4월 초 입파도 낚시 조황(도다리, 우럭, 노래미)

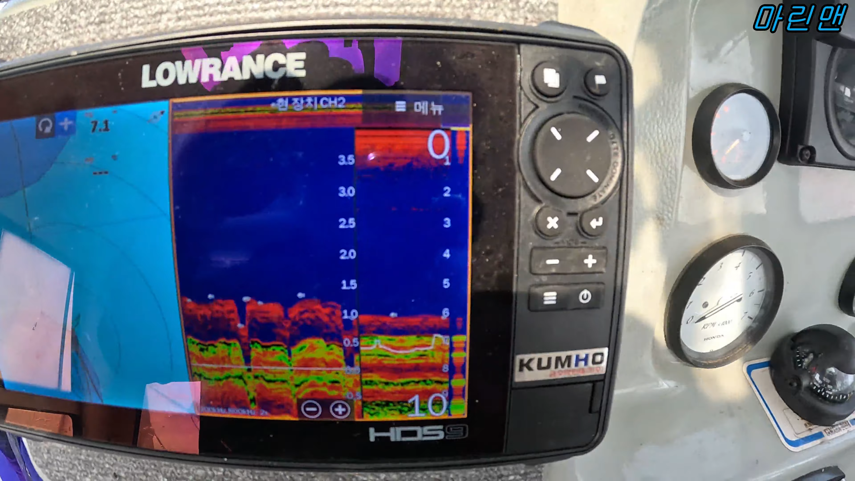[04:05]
지금 보시면은 아주 지금 포인트가 되게 좋아요.
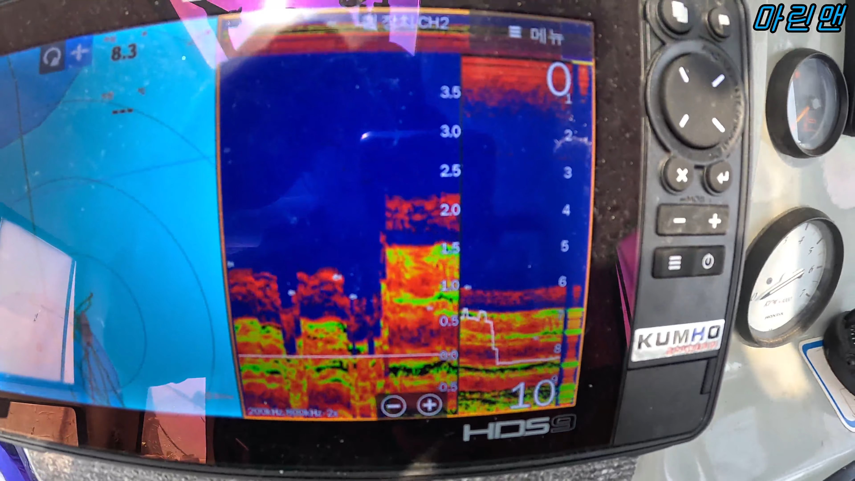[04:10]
바닥이 5초 포인트고
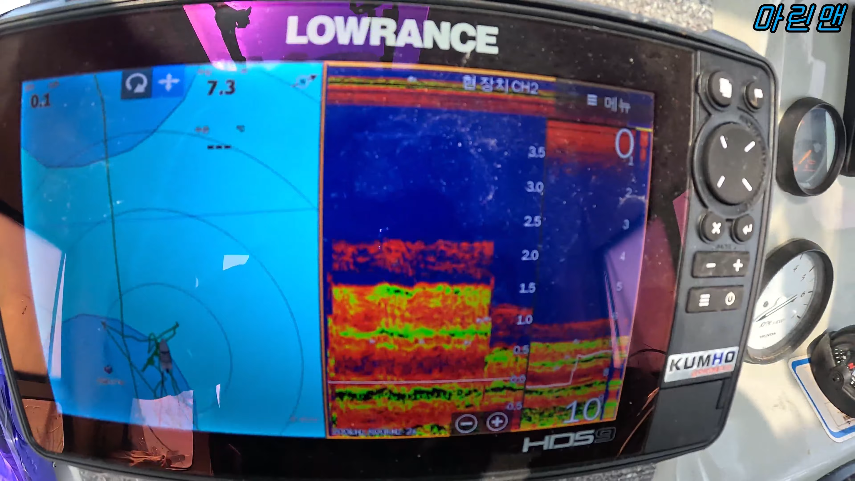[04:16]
바닥은 정말 포인트로서는 손색이 없는 포인트인데
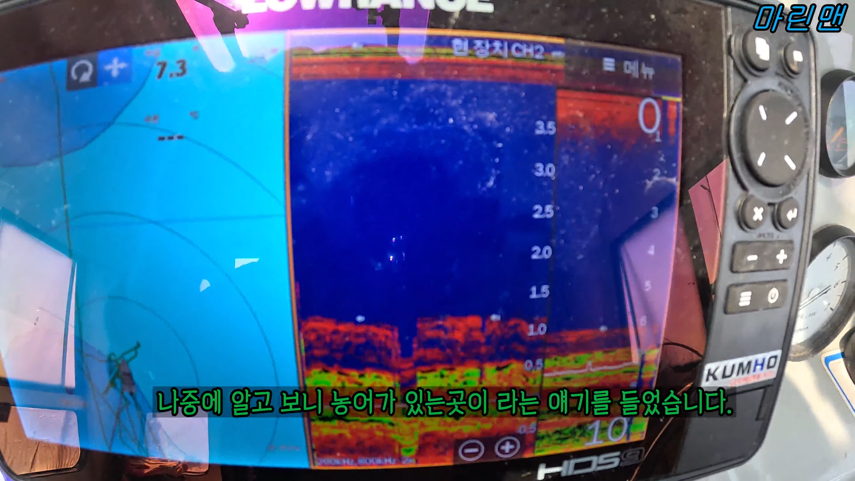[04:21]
오초라게 해가지고 다 고기가 들어있는 건 아닌 것 같습니다.
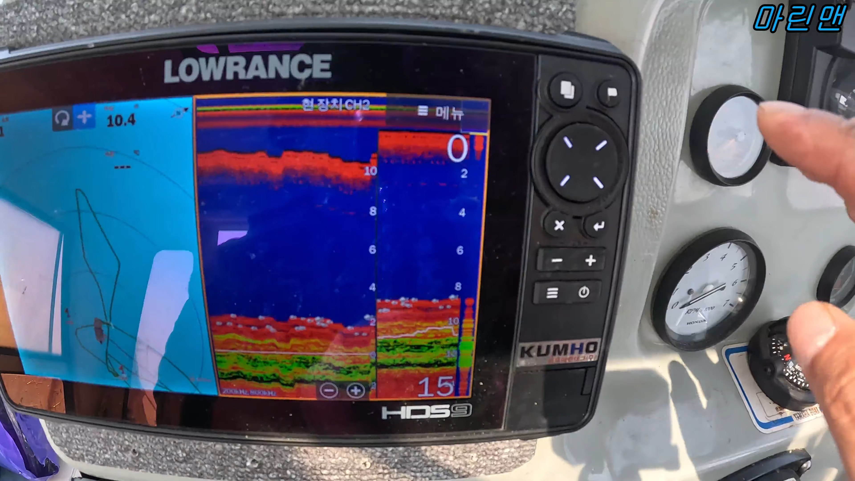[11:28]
어, 이렇게 고기가 잡히고, 어, 계속 고기가 잡히면은, 이렇게 깃발 두 번 누르면은,
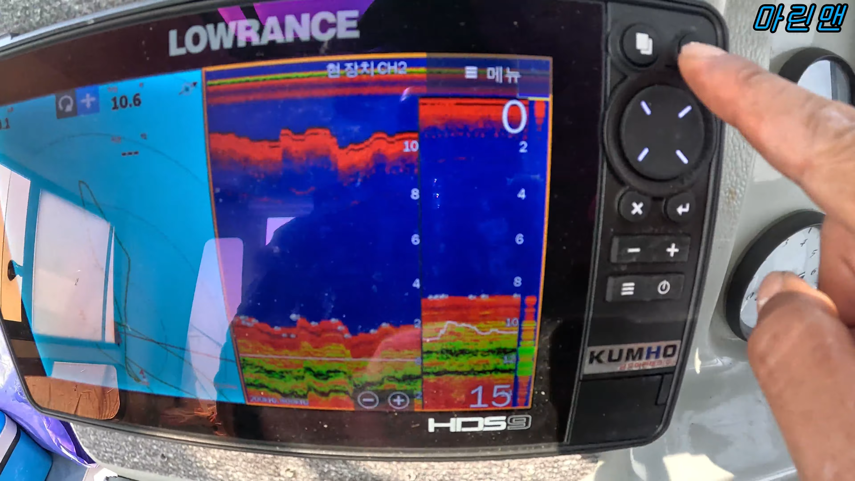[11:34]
이렇게 이제, 어, 이렇게, 이렇게 깃발 이렇게 이제 저장이 됩니다.
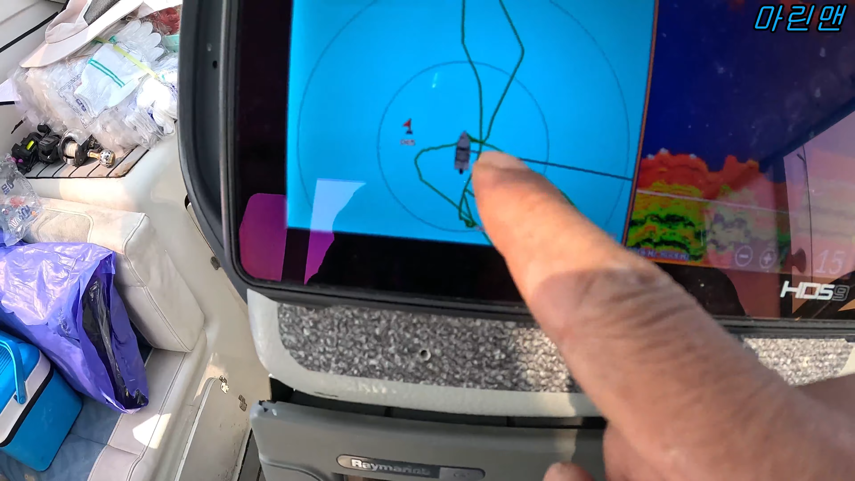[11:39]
이렇게 해서, 내가 잡았던 그 포인트를
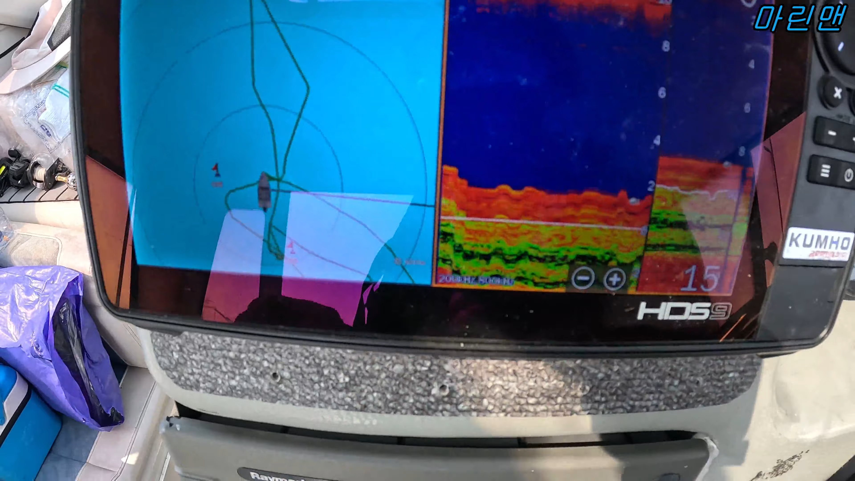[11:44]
이제 이게 이제 GPS가 인식시켜주게 되는 겁니다.
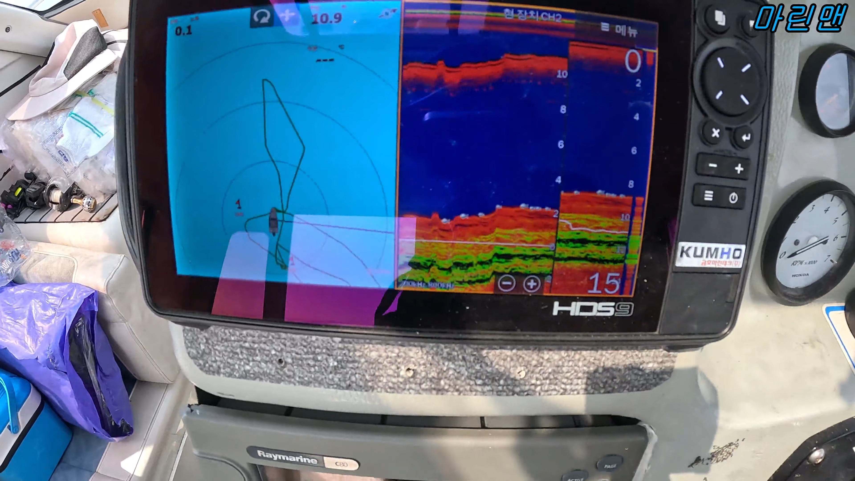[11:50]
여기 포인트는 괜찮은 것 같아요. 놀림이 같아, 건드리는 게. 오! 오,